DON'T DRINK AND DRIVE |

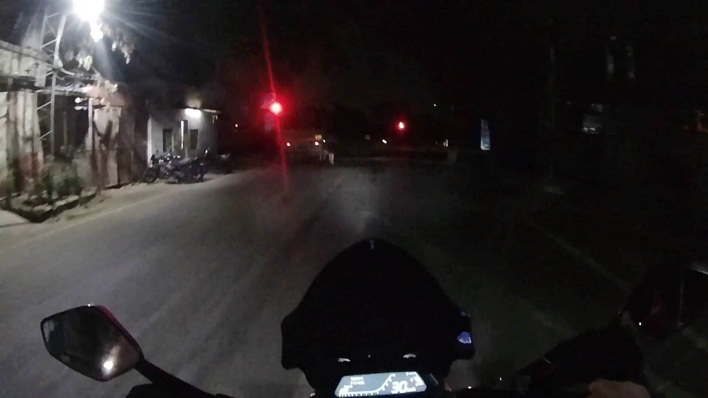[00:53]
चल कर लेगा कि कैसा इसमें शूट करना है कि यहां वह यह देख सकते हैं आप यह थोड़ी रोशनी उपर गी लाइट्स वगरा होती हैं तो किलियर देखता है अलमेट से भी और वैसे भी यह कभी कबार पहले दूसरी वीडियो जो मैंने एडिट कि उसमें भी देखा है अरे � बाई साब पी रखे वाई